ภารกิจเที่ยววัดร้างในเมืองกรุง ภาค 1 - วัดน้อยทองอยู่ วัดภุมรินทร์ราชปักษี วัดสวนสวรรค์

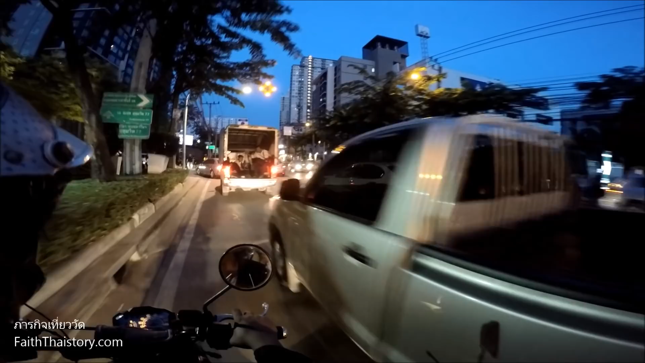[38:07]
่วนรถไปอย่างเดียวเลยบั
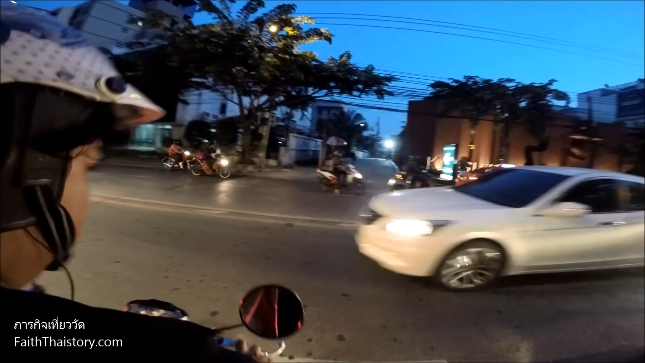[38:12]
งรถใจกลางของคุณเขียบนั้นเนี่ย อ่อนนุดด้วย สุขมพิชอะไรนะถิ่นรถเยอะเลยเถาเนี้ย